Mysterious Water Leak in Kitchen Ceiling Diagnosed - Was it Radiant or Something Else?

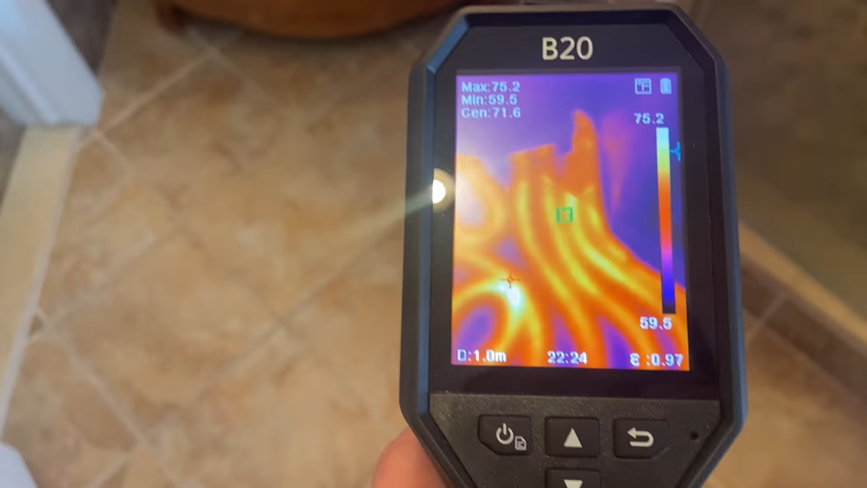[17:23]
unorganized job with the radiance here
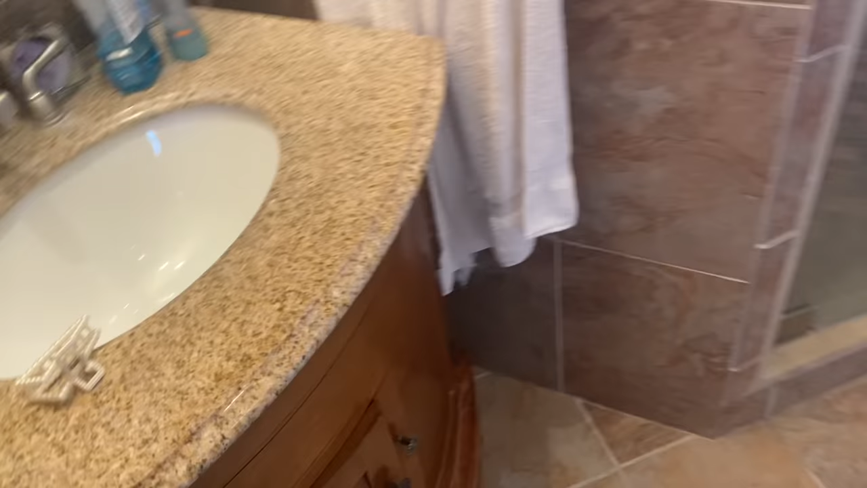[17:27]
look how many look did they put in there they wanted the
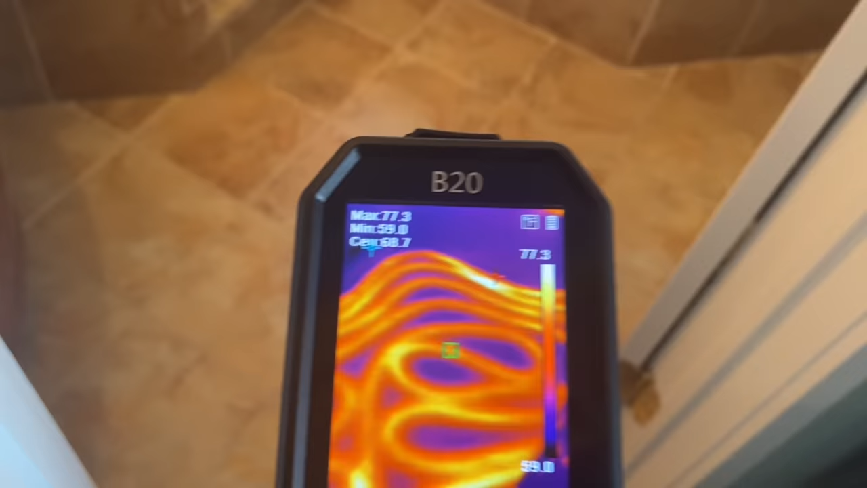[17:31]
floor super hot damn it's hot it must have like 100 feet of pecs and they're just alone
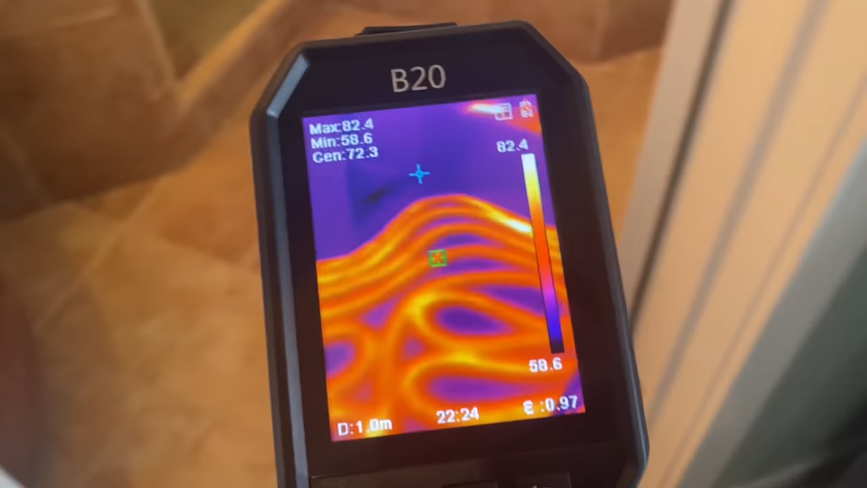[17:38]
yeah that's well because there's too much in there
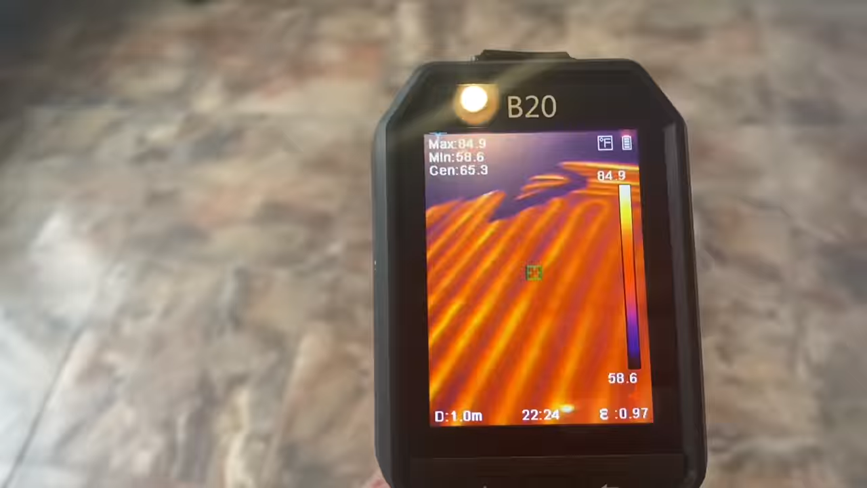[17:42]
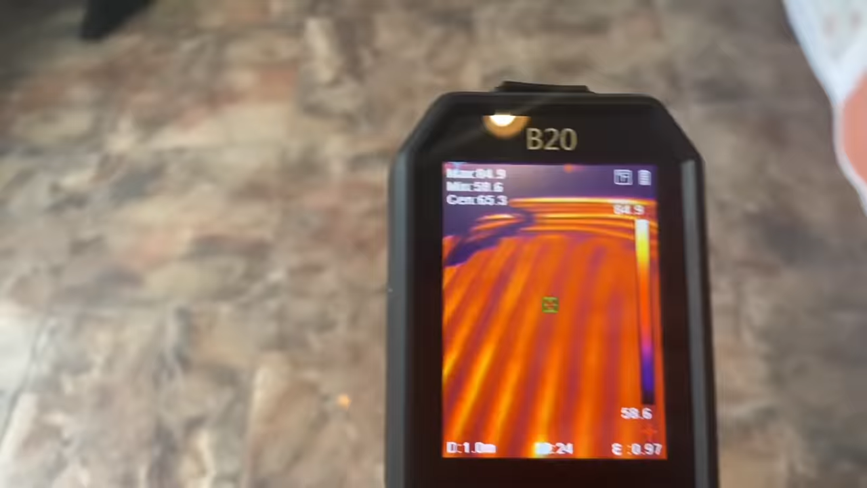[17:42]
damn
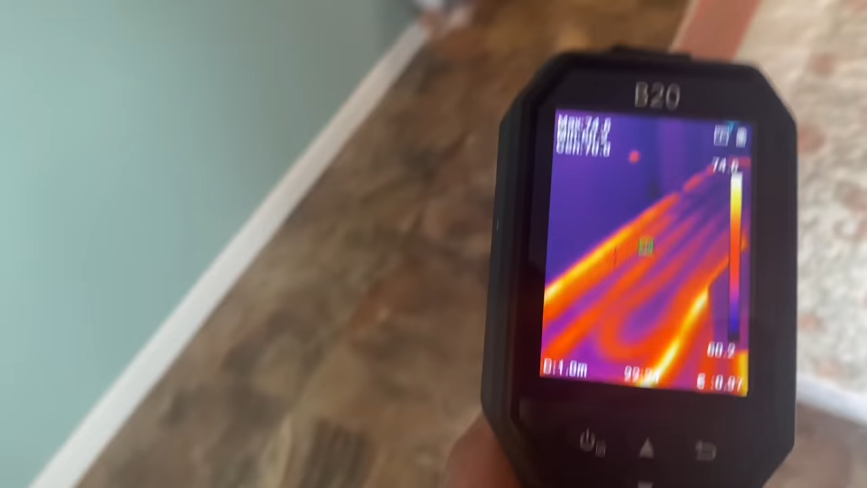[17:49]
just seeing if there's any abnormalities this line is pretty hot
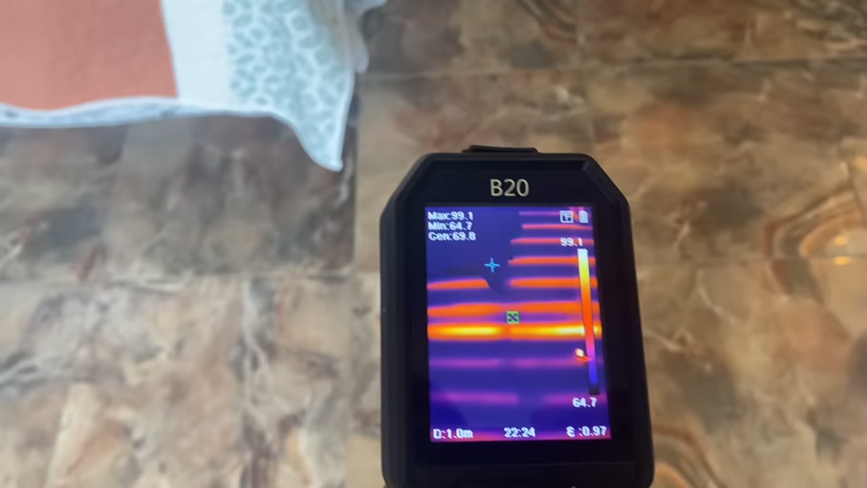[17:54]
this one here this must be the beginning of a new loop because here is cooler
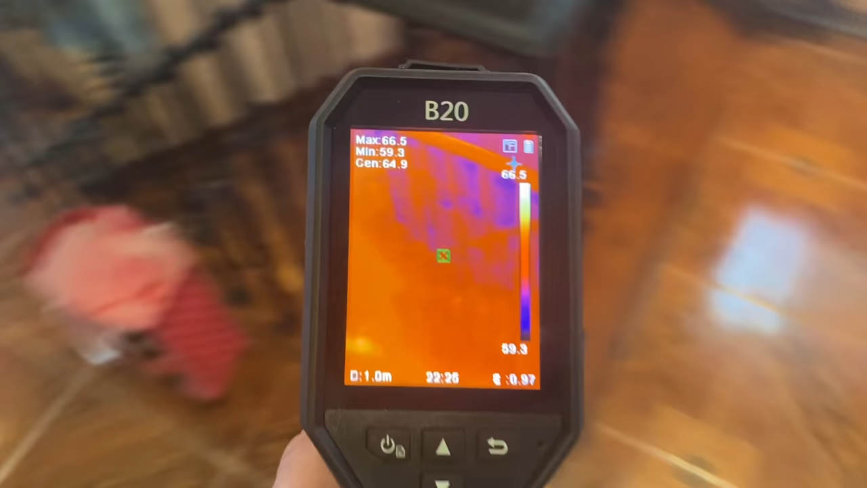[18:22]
back in the bathroom see if we see anything
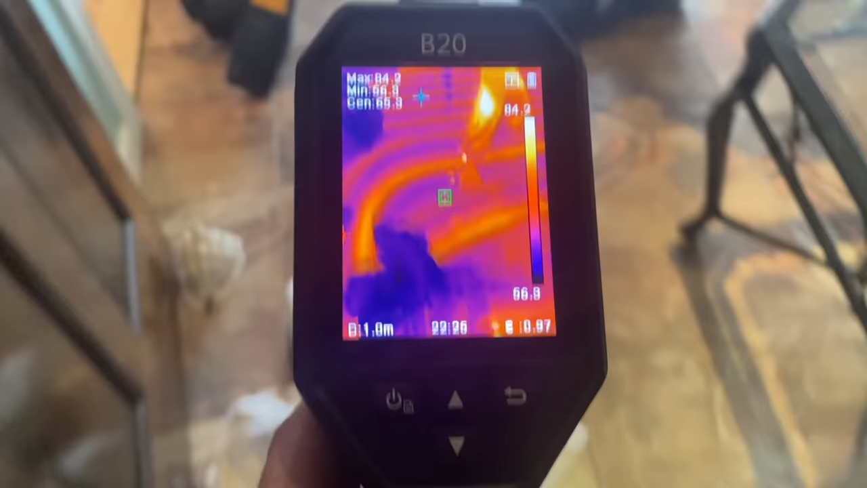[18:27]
it's the only thing i see is there's way too much packs look at this one two
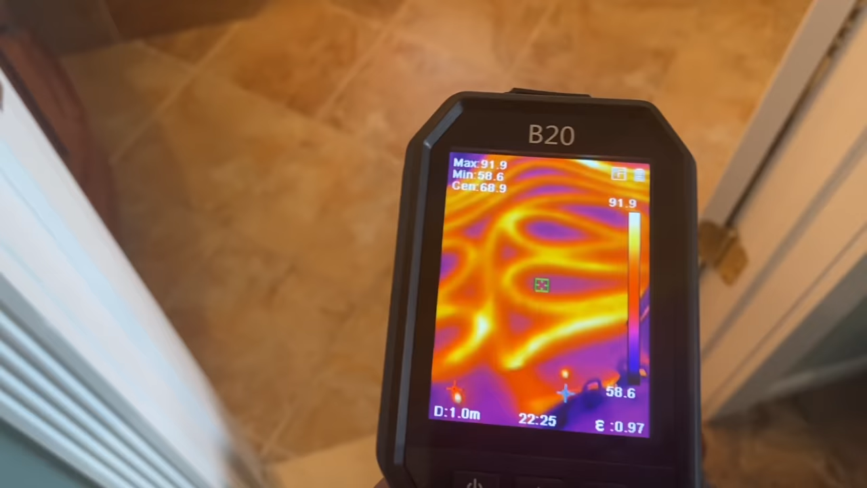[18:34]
three four five six seven eight nine ten look at this i got this stacked right here
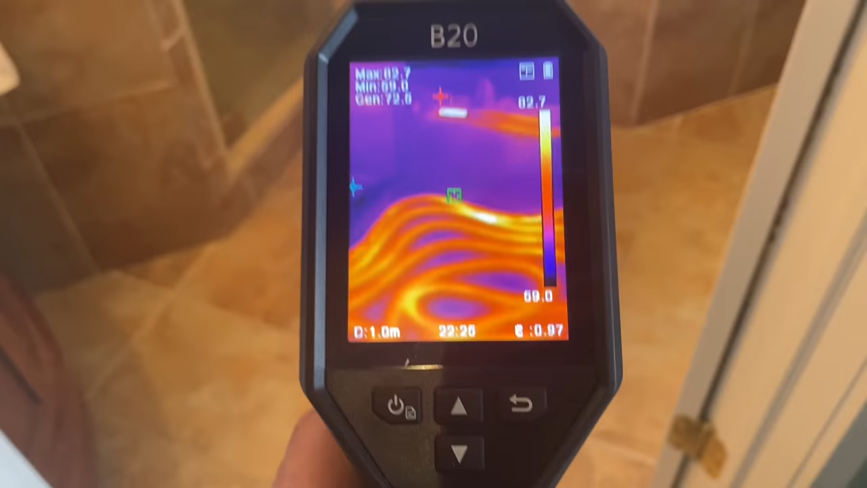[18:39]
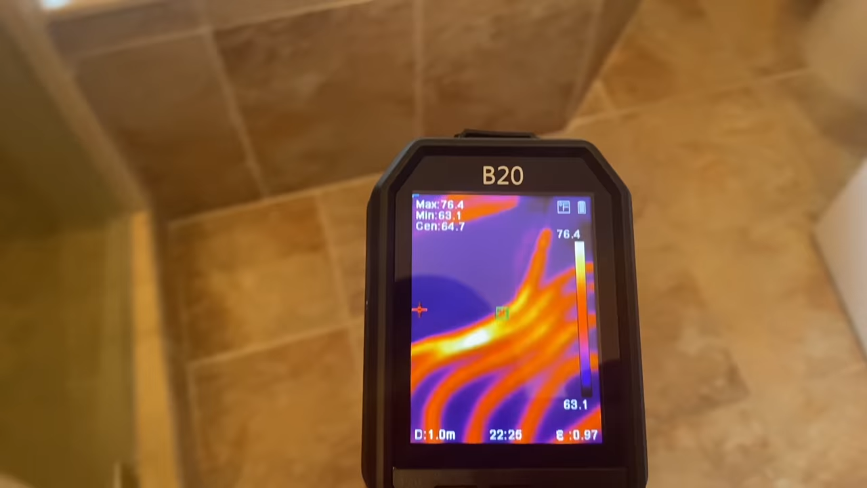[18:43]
and that's a hot spot right here what is up with this
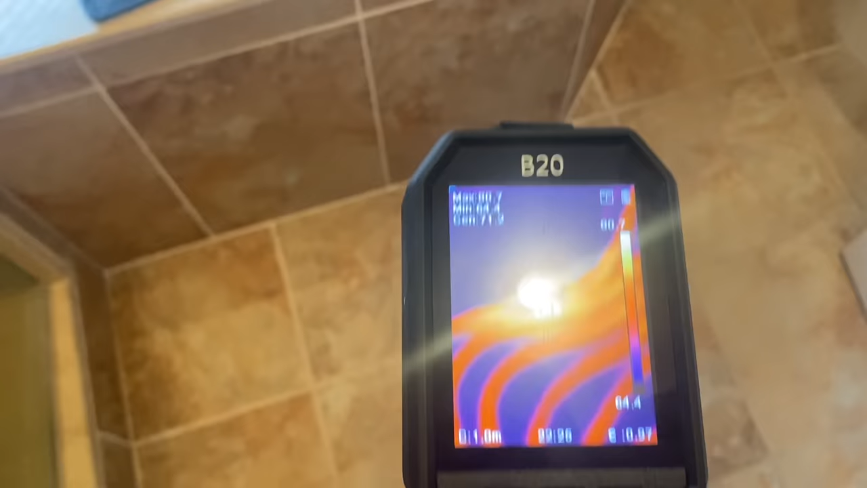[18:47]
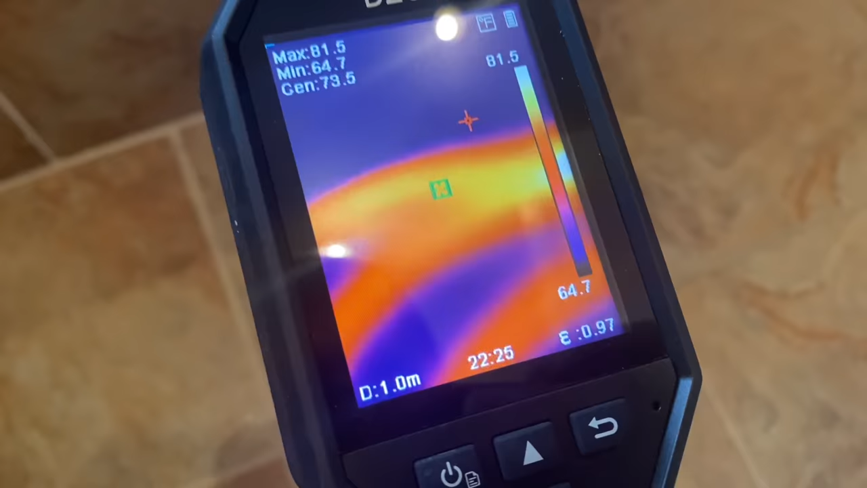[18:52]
that's a little interesting grab the other camera the flare
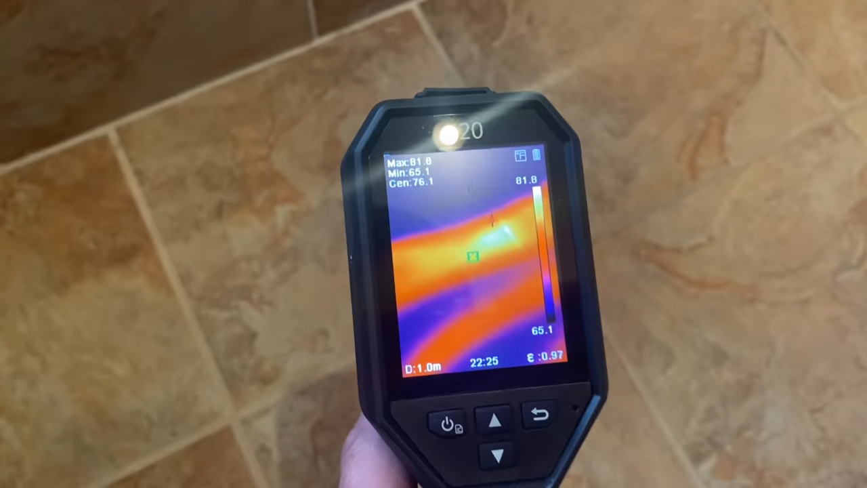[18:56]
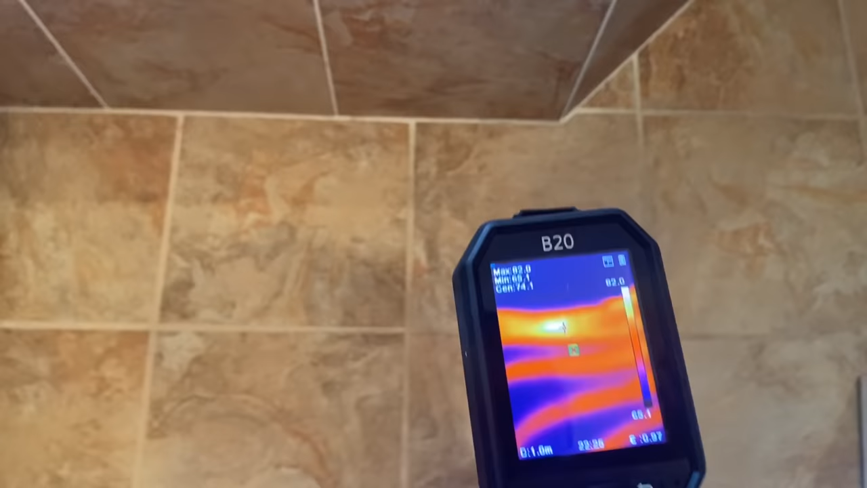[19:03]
something is definitely up with that